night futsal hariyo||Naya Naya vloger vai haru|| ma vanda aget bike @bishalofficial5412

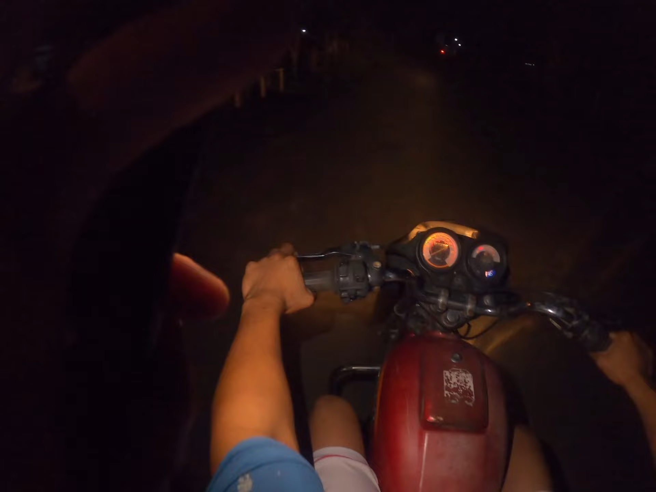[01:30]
हाम्रो बाइक पनि छ एकदम उता जस्तै भएर छ कबीर सिंह हेलमेट छ यता कबीर यता देखौँ कबीर सिंह हेलमेट बाइक
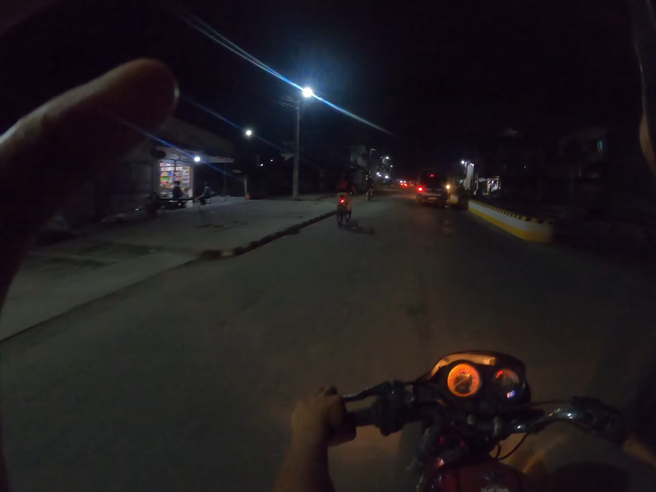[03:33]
यो नेपाल पुलिस त रहेछ केही गर्दैन ट्राफिक भएको भयो त हुँदैन नि ए भिडियो बनाइदिउँ हामी स्कुल ओहो मामा
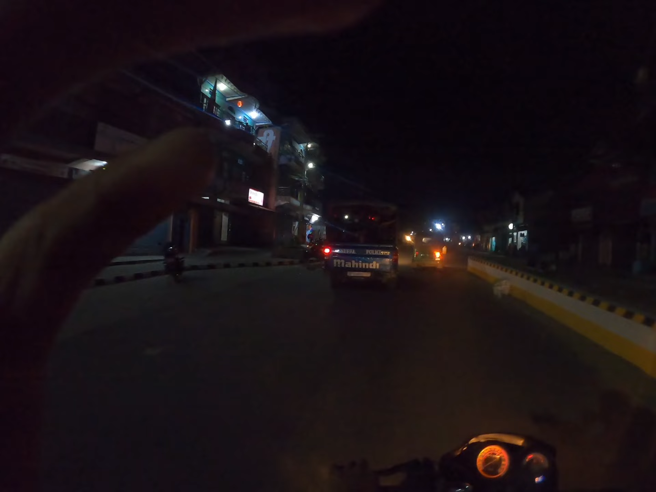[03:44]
गुड भन्दै नमस्ते सन्चै हुनुहुन्छ मामा ओहो ल हामी
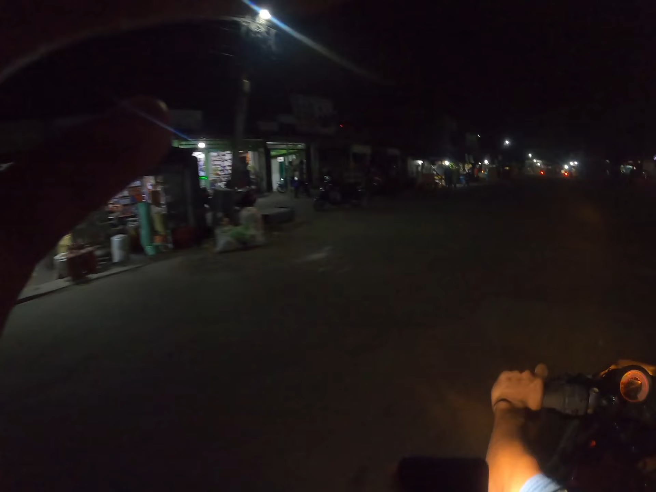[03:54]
चाहिँ ट्याक्क रेलवे चोक आइपुगेछौँ अहिले हामी चाहिँ रेलवे चोक आइपुगेछौँ तर यो 25 चाहिँ बिचौँ ल हेरै भाँसेको भाँसे पनि तलपट्टि
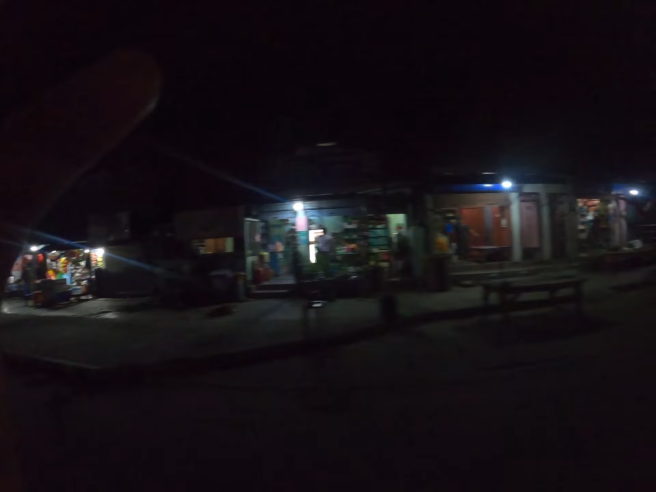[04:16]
रेलवे भने कहाँ हो चेकिङ गर्नु भने यस्तो